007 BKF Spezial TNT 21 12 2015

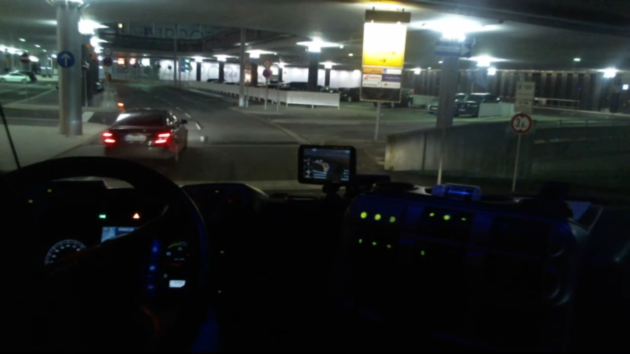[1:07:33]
Da möchte ich sogar nicht hin. Terminal B und C. Aha, hervorragend. Scheiße, Mann. Stehen wir natürlich genau in der Einfahrt. Vorne Einfahrt. Machen wir, ich mache mir die Einfahrt frei.